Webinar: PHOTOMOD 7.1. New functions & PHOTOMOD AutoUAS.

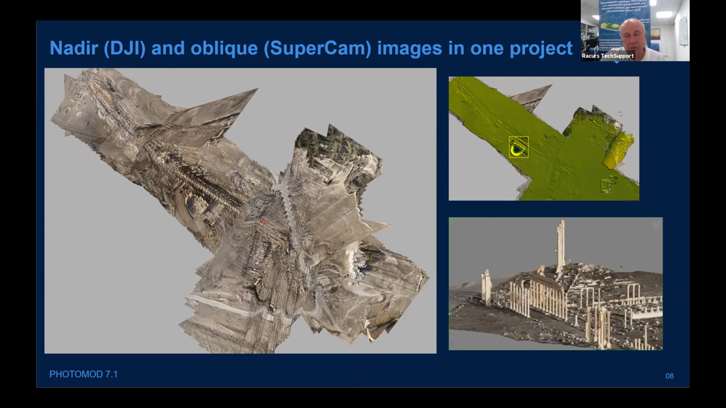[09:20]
cam camera and you can see that we were able to to make a model uh working with them all together and this
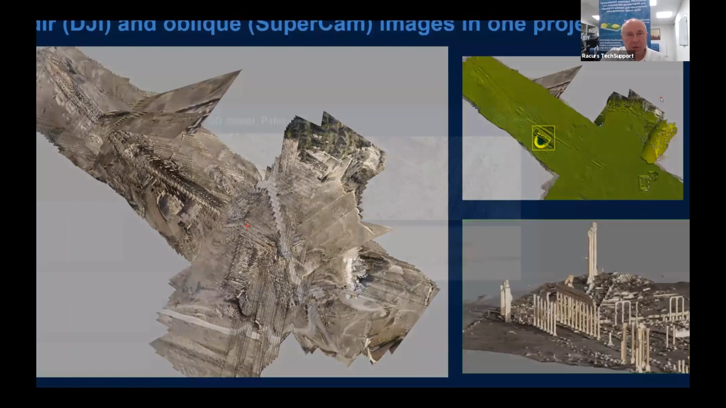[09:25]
is uh palmyra in syria 3d model of this uh
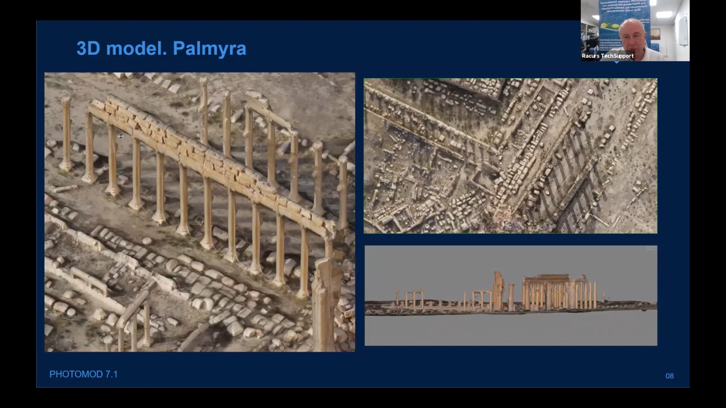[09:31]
architecture monument partially destroyed uh acceleration acceleration sample is pretty clear well 3.5 hours and 7.0 one hour and 7.1 of course on the same project on the same hardware configuration
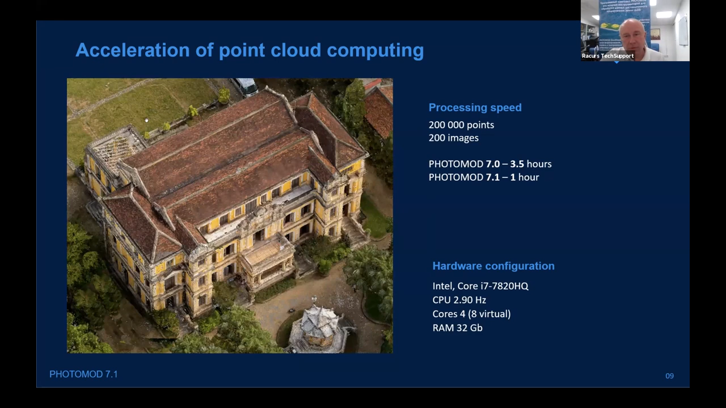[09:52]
and new presets as parameters of tie point measurements
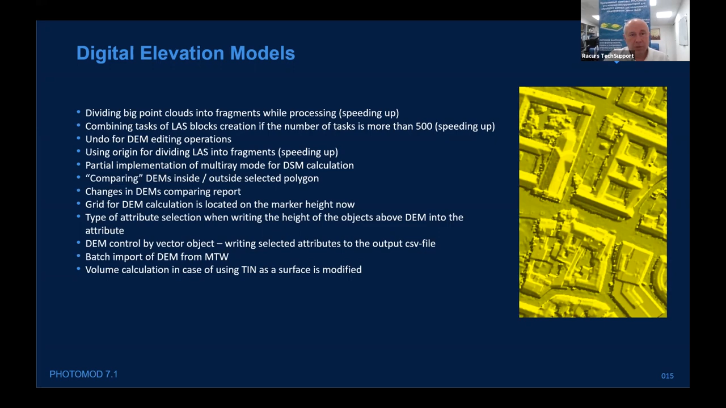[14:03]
the digital elevation models batch import volume calculation improvements and so
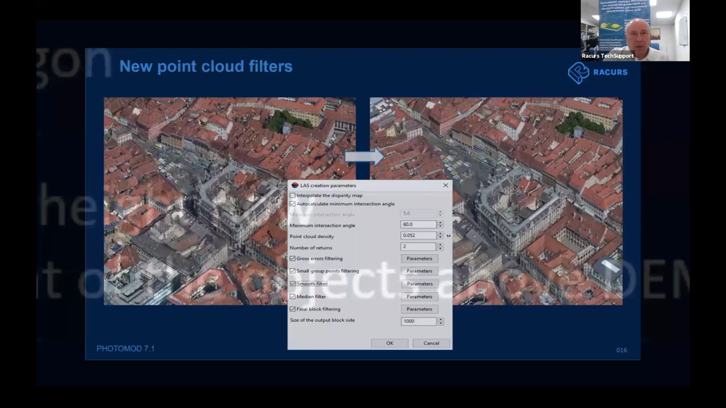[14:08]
so so point cloud filter new point cloud filter and now we are talking about photo photogrammetry
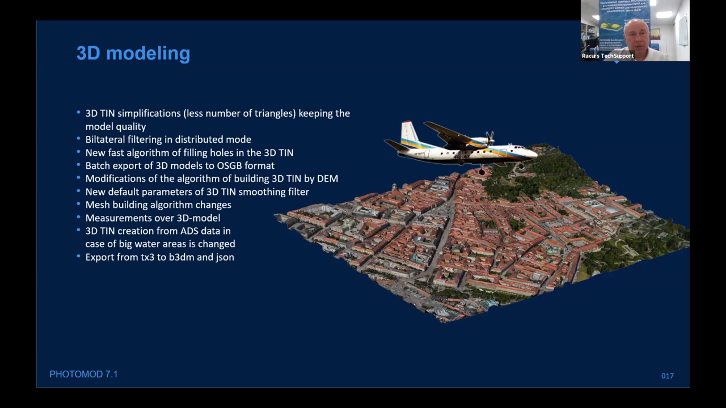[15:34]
some changes in mesh building algorithm capability to make simple measurements over 3d model and 3d creation from ads data and so on sample of tin simplification the idea is clear that you have a lot of triangles in the left image and you have not so many triangles in the right image but keeping keeping the same accuracy of the model so it's the same
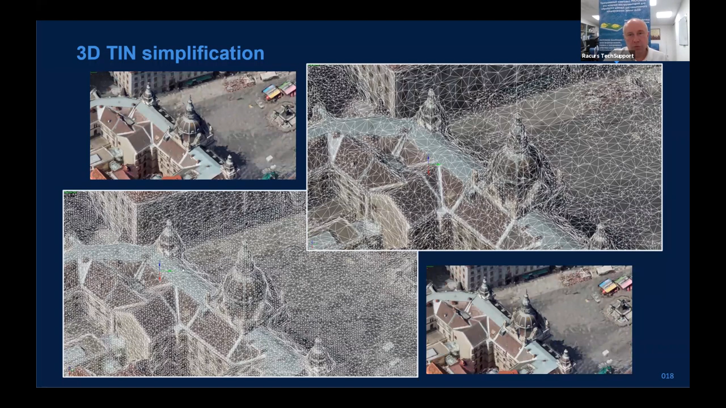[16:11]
by precision point but it can be described by less number of triangles and of course it's critical and because of huge number of huge volumes of data used for 3d models improvements in true ortha we are still working on to make the color
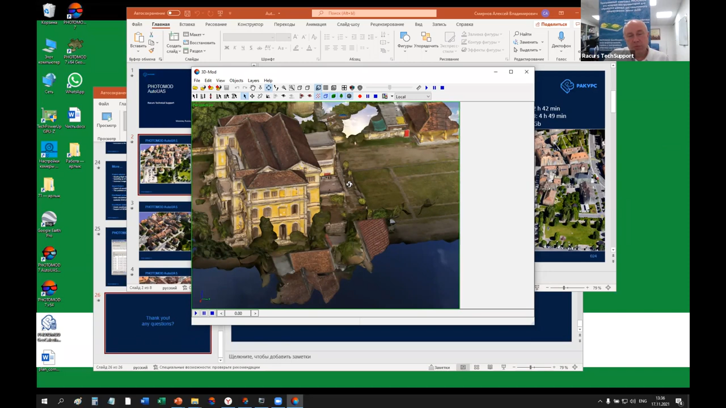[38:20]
capability to uh to measure ground control points so so everything depends on the accuracy of your exterior orientation parameters basically of the center projection centers